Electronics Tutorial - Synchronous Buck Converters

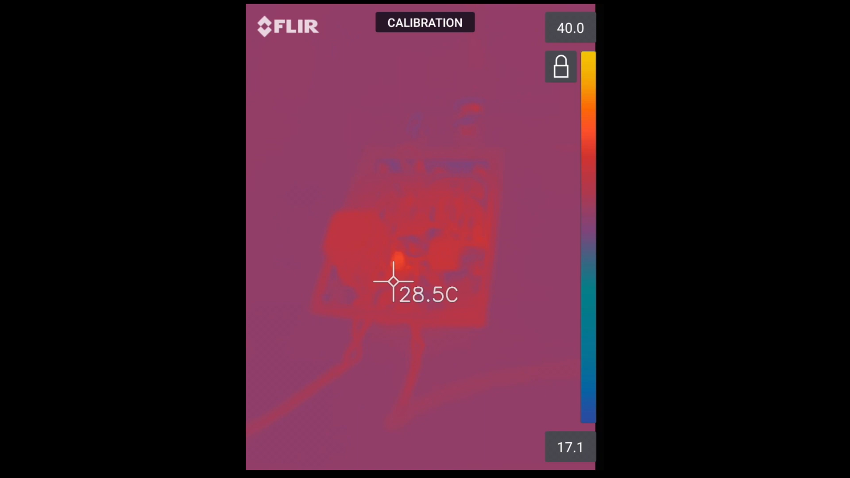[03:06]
On screen: spot 28.5°C
So if we look at the board we can see that there's one particular component which is hotter than everything else.
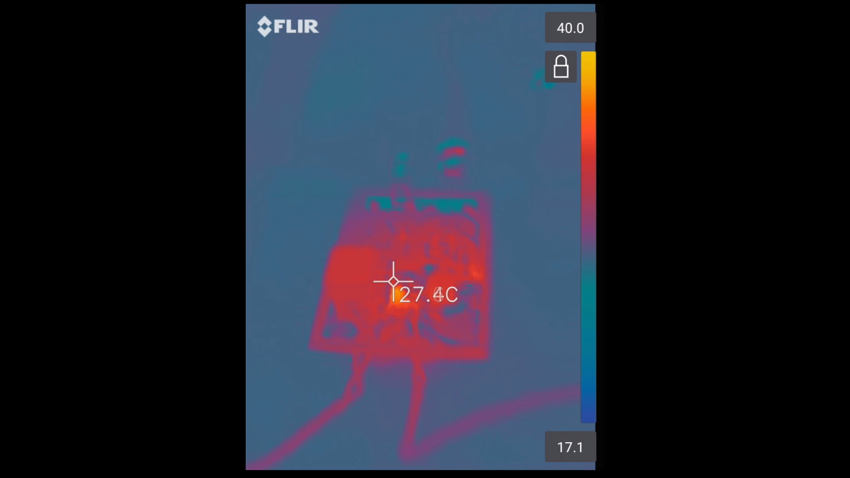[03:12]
And it's this little thing in the middle.
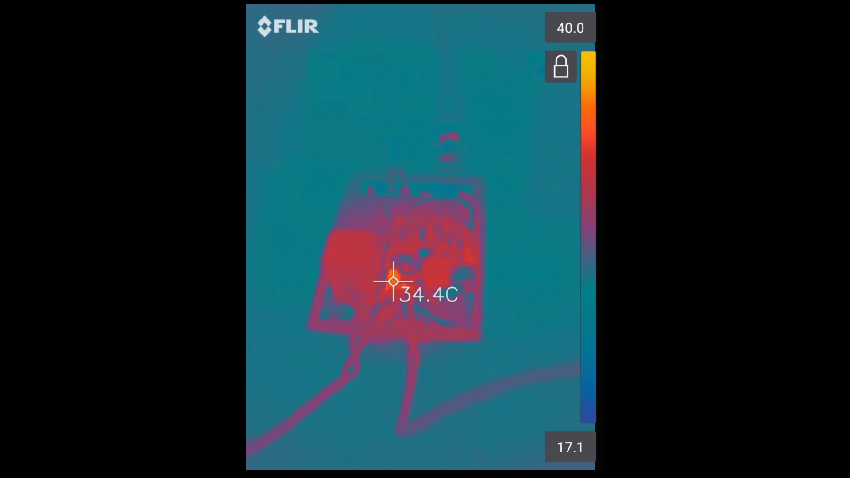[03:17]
Which is at roughly 35 degrees.
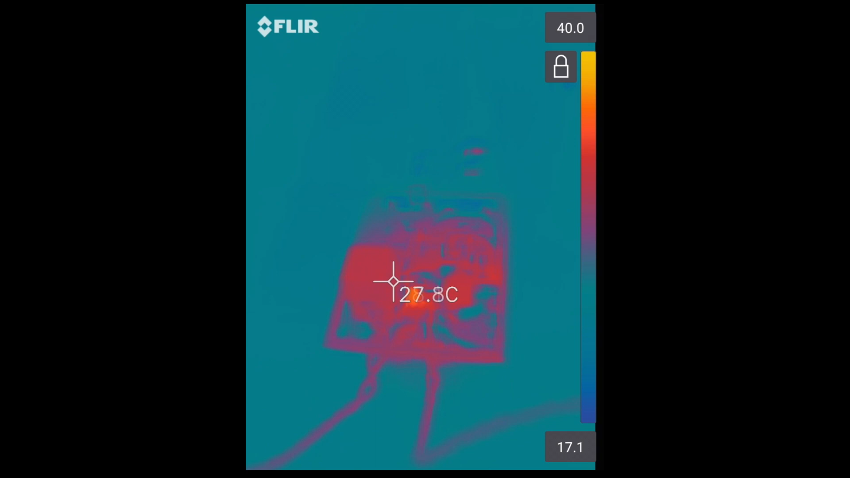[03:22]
On screen: spot 27.8°C
Whereas everything else is below 29. So one of the components is more than 6 degrees hotter than everything else.